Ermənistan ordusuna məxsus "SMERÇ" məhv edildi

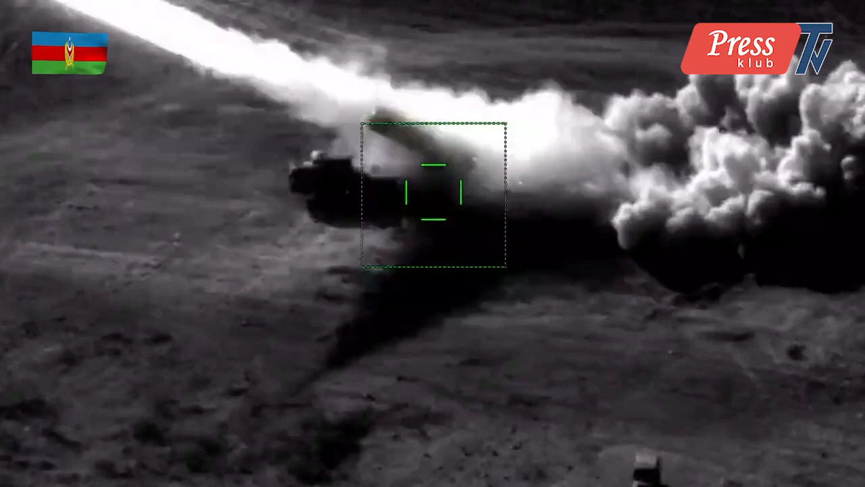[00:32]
Bərdə şəhərdən ateşə tutan Ermənistan silahlı qövvələrindən məxsus smirc yayılım ateşli reaksiv sistemin ateş mövqeyi bölmələrimiz tərəfindən aşkar edilib.
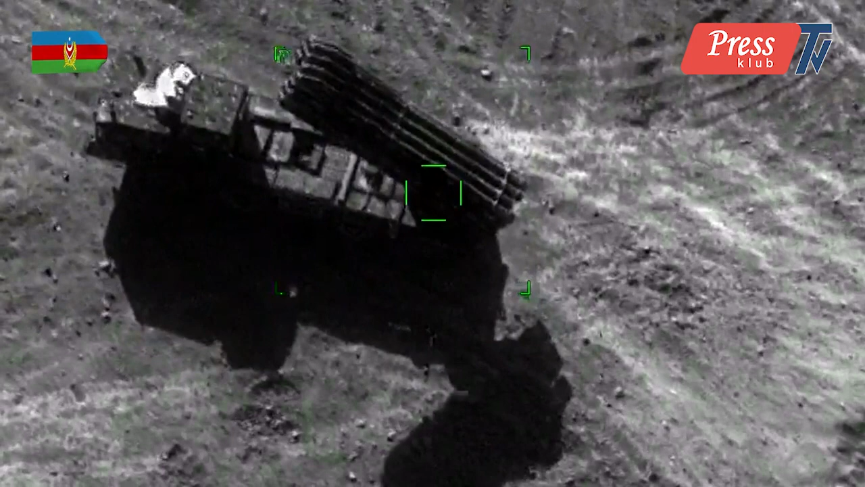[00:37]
Oktyabr 19-u saat 15-18 radələrində bölmələrimizin dəqiq ateşi ilə düşmənin smirc yayılım ateşli reaksiv sistemi məhv edilib.